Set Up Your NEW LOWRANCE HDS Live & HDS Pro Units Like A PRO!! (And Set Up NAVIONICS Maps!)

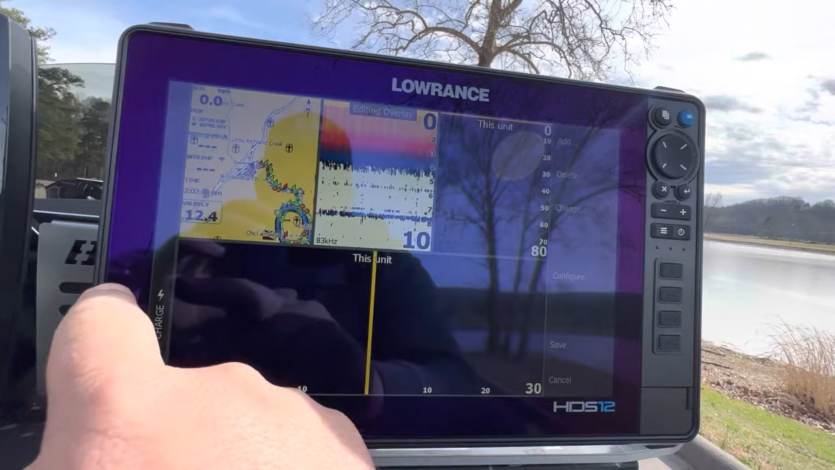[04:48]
What we're going to do is we're going to go ahead and slide this wherever we want.
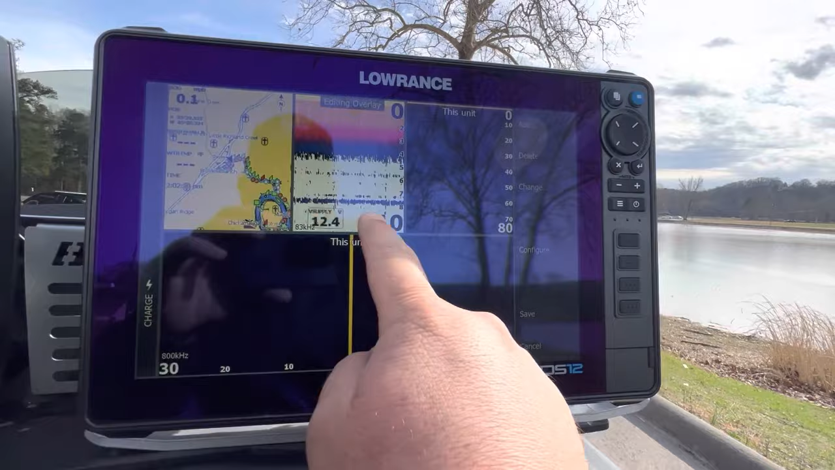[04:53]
I'm going to get this out of the way and maybe put it. Hmm.
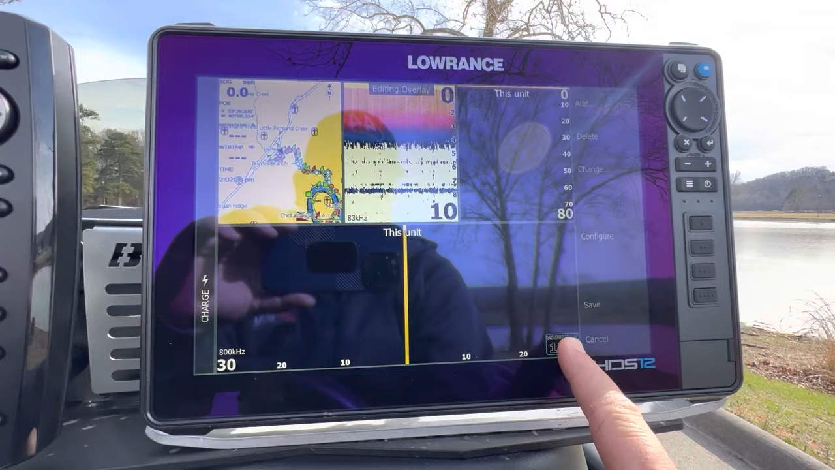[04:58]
Where do we want to put this? We're going to put it right over here.
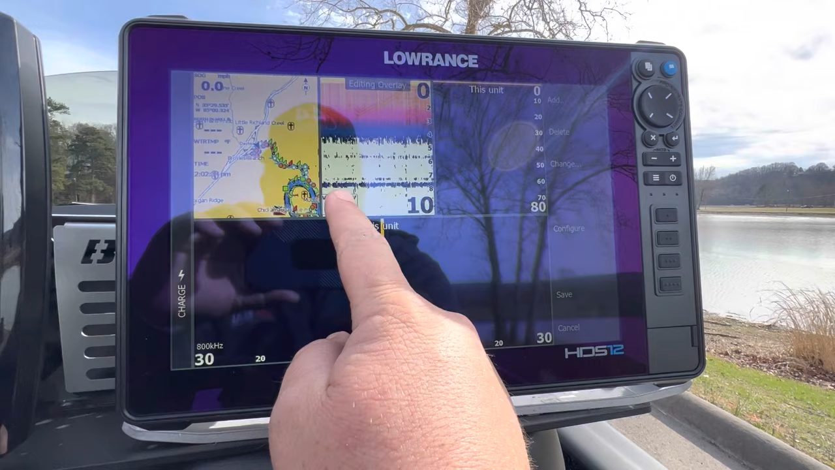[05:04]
Okay. All right.
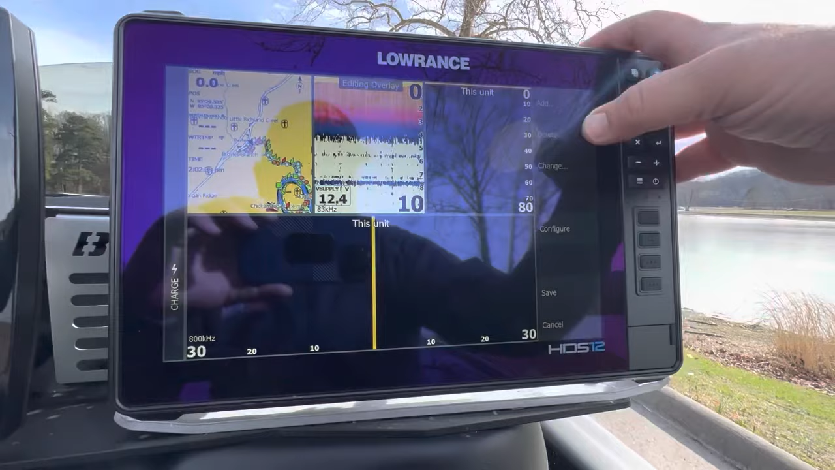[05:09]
And we might, um, configure that we're going to make it extra small, put it right there. Okay. And then the next one we're going to go to is the in-depth hole.
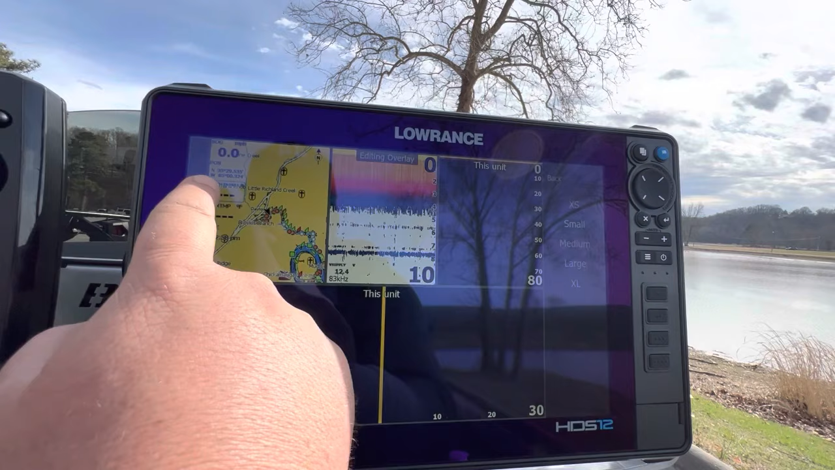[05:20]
Uh, so this is the, or the depth in hole. That's the in-hole transducer,
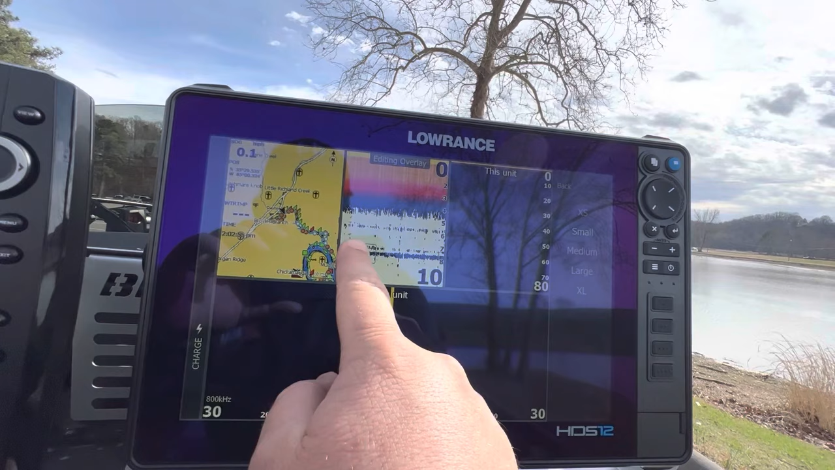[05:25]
which we're going to end up changing this because the in-hole transducer isn't going to get, or sorry,
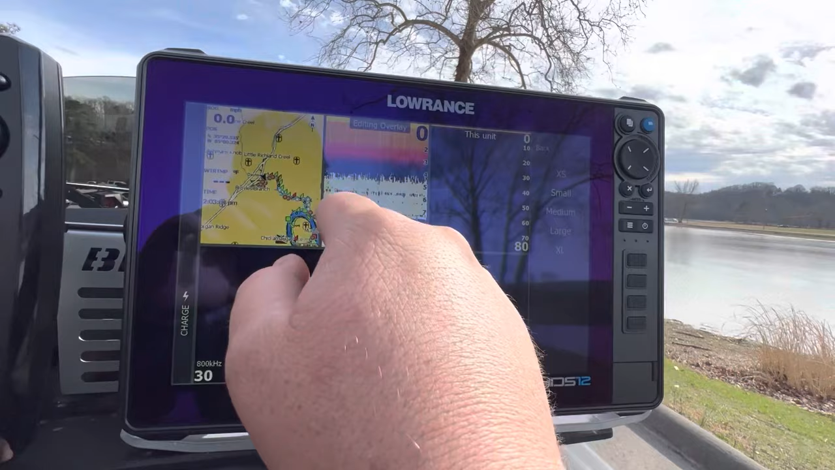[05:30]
we're going to keep the, the in-hole depth, but we're going to change the water temperature and make sure that it's being drawn,
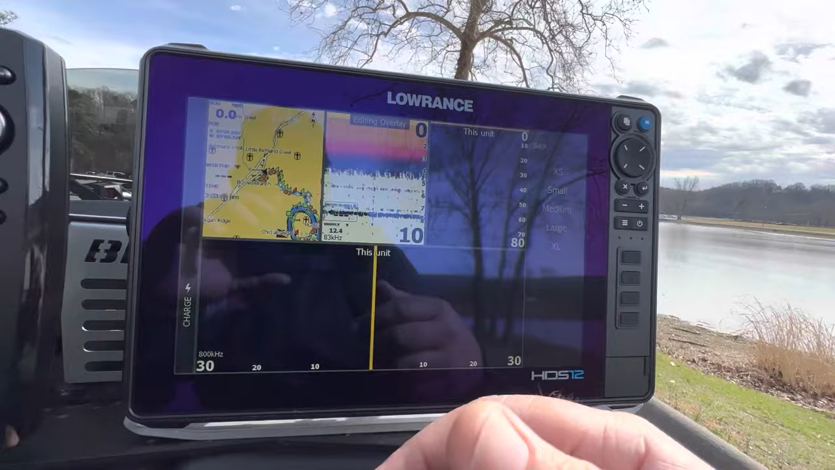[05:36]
not from the through-hole transducer, but the one that is on the back.
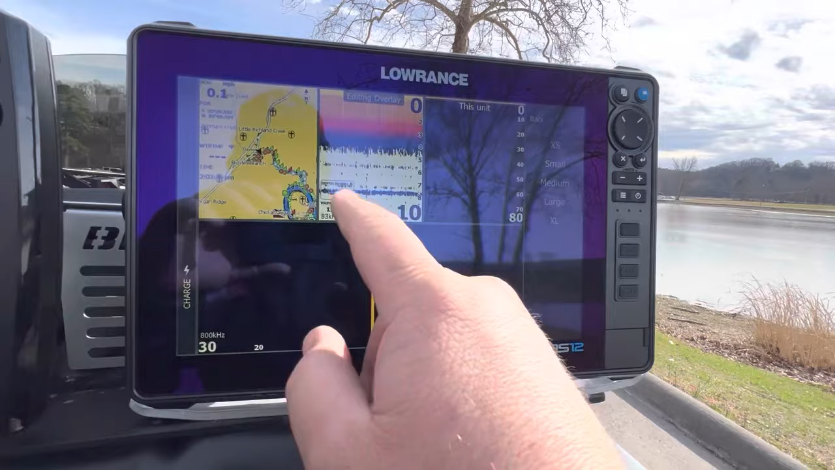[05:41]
Um, but so the, the depth, we're going to go ahead and put that sucker right there.
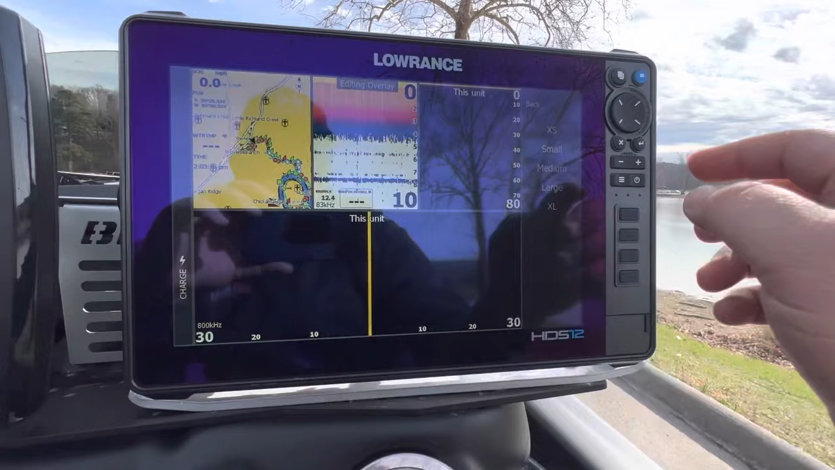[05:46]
I think that small is okay for that, um, water temperature. Let's go ahead and put that right here.
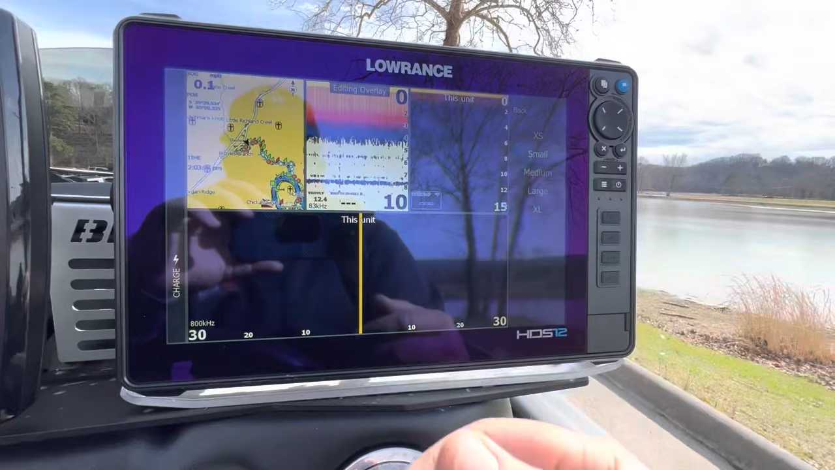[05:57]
Um, I think the size is perfectly fine for that position. We're actually going to go ahead and get rid of the position. Um, so we're going to go ahead and delete that one, but speed on the ground, we're going to keep it right there.
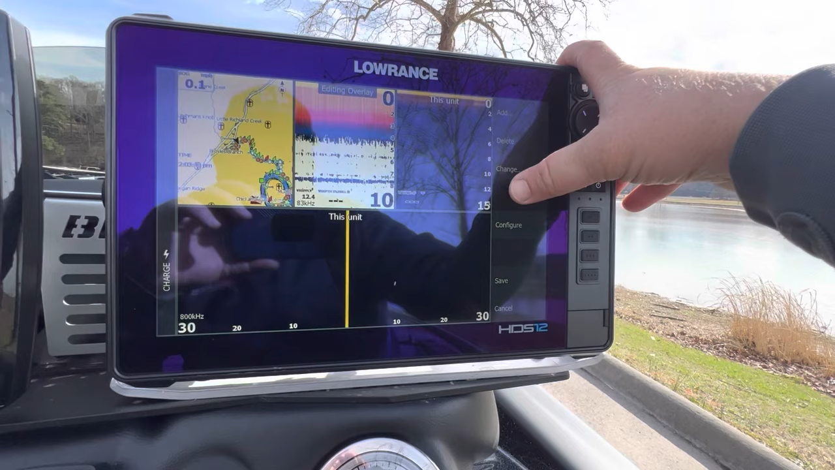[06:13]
Uh, and I think I'll keep it the same size. Time is the one that I really want to increase the size.
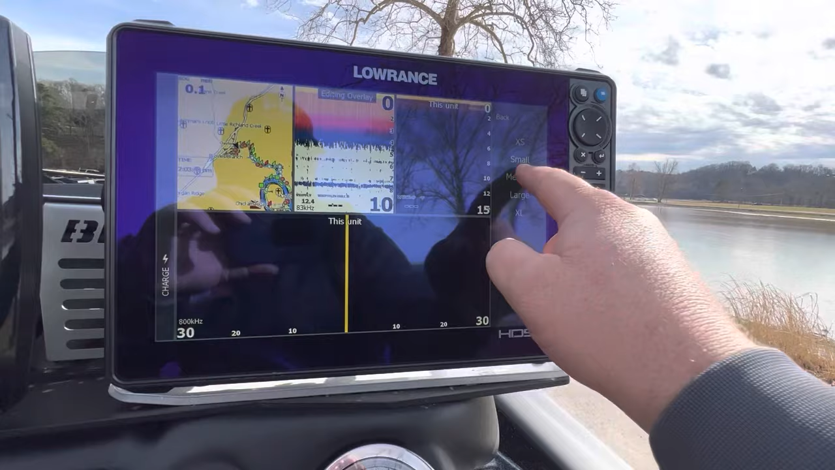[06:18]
So we're going to go to medium on that for this screen right here.
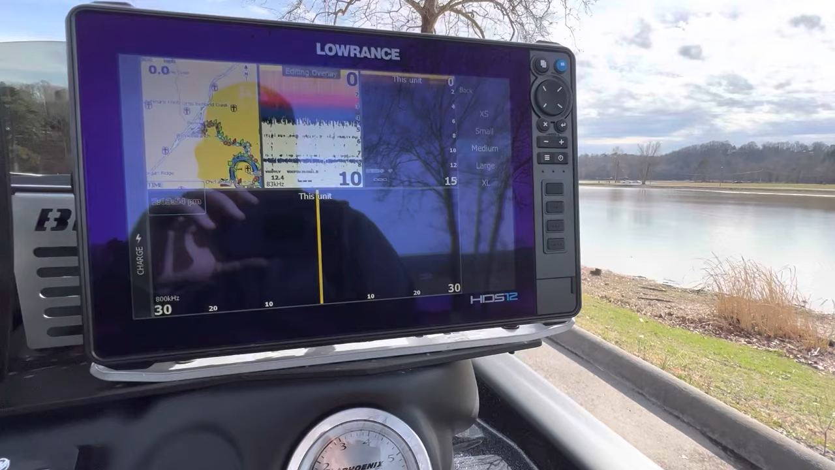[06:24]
And I think we'll put it right there. Okay. All right.
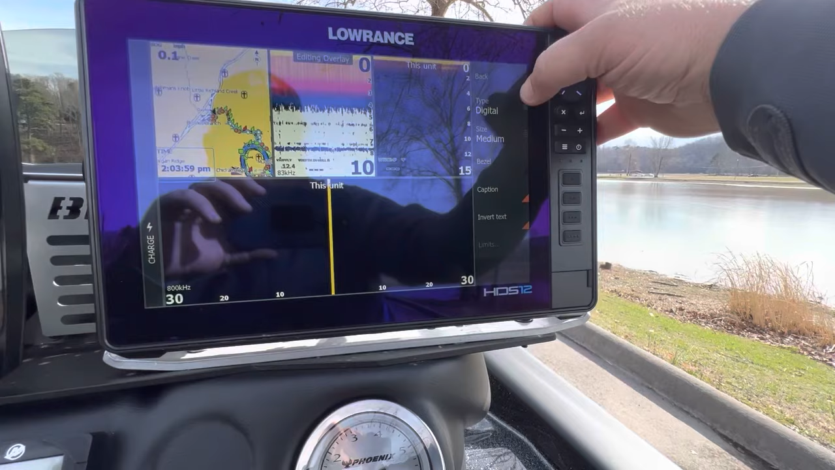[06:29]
So now we've got everything the way we want on this page. I'm going to go ahead and save this.
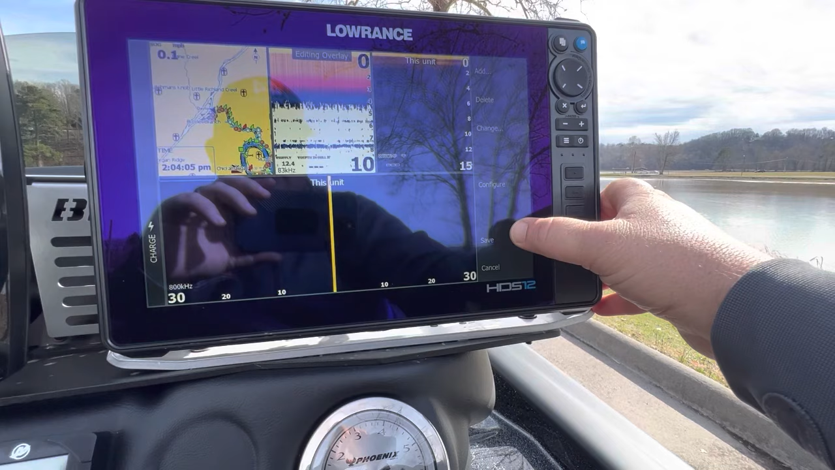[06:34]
All right. And that looks pretty good to me.